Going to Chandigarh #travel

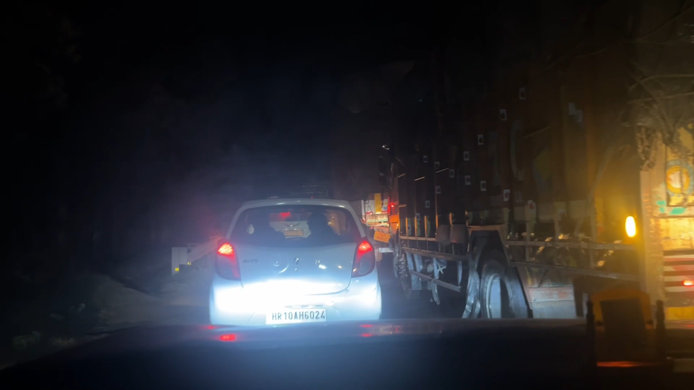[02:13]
से चाले हैं दिरी जाम हुआ है तोल पर है अज़र से प्रोबलम कर रखी है इसे जाड़ी निकल लगी निकल अचे डियोगा